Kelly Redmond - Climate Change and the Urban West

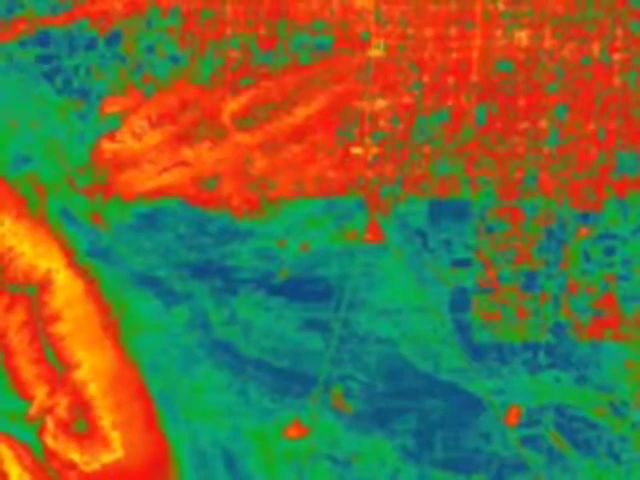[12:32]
Another thing about cities is that they can make their own climate.
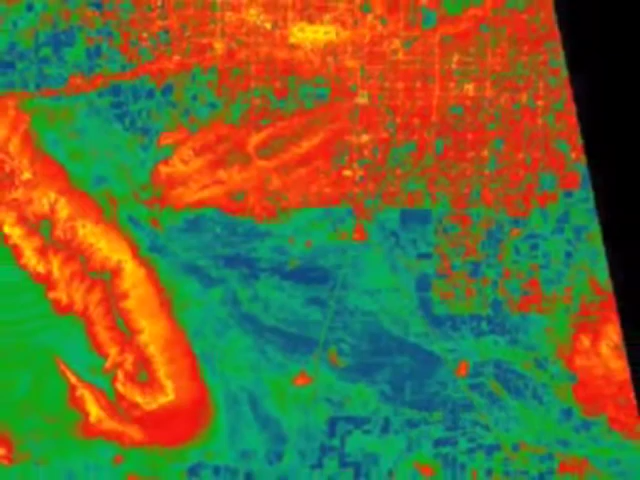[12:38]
This is an infrared picture of Phoenix taken about 6 years ago in April at 10:51 in the evening.